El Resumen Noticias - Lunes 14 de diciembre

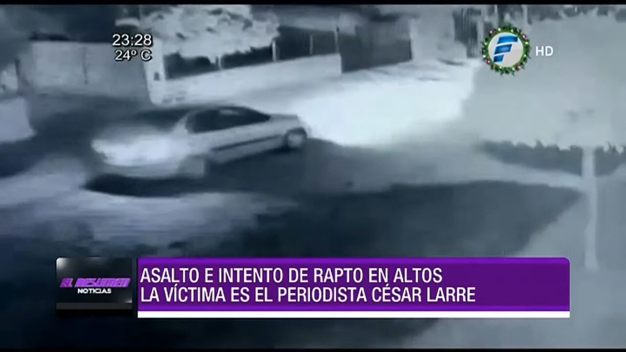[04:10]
Se trata del comunicador César Larré, que en la noche del viernes fue víctima de delincuentes, quien a punta de pistola le despojaron de su camioneta e intentaron obligarlo a subir a un automóvil. La víctima logró escapar de los delincuentes tras un forcejeo y su camioneta fue abandonada en la ciudad de Villa Elisa.